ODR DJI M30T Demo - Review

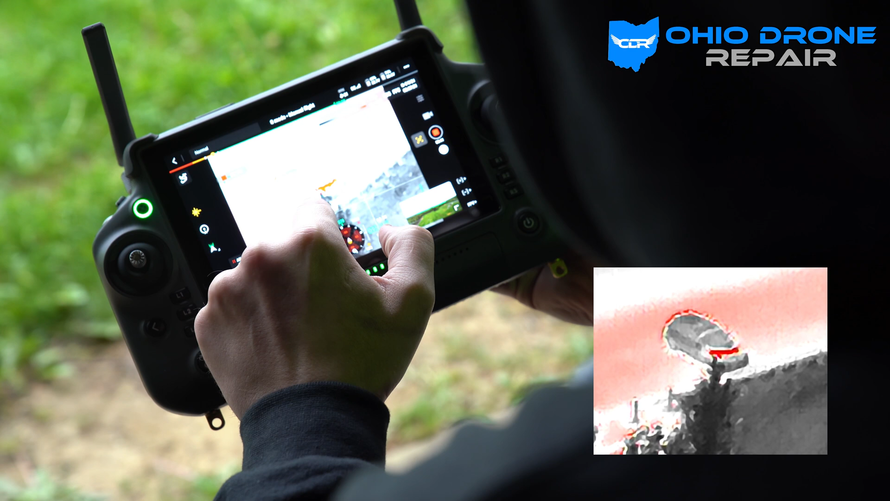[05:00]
click here I can check the heat signatures that I'm getting here it says about 70 degrees in the hot spots not cool also has my range on there since I never turned it off see 243